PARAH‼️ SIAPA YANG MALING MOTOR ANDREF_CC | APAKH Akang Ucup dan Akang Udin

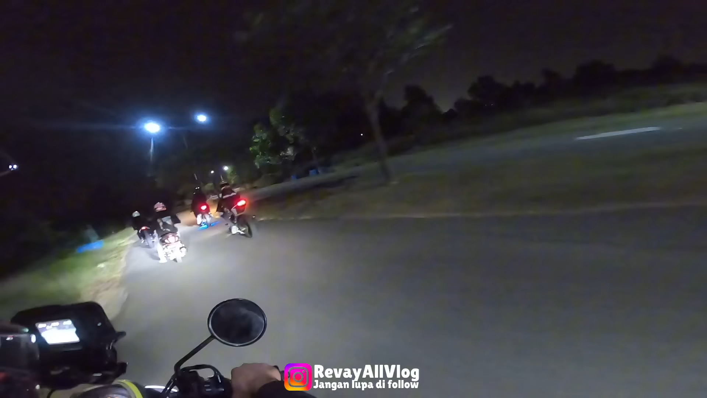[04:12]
Tapi kenapa tim Wadah selalu gini guys ya, selalu cari masalah sama kita ya guys ya. Tuh kita gelap-gelap jalannya guys, anjay. Tuh. Tuh, lihat tuh ya, gelap banget jalannya anjay. Hah? Iya, oh dia lagi ngumpul.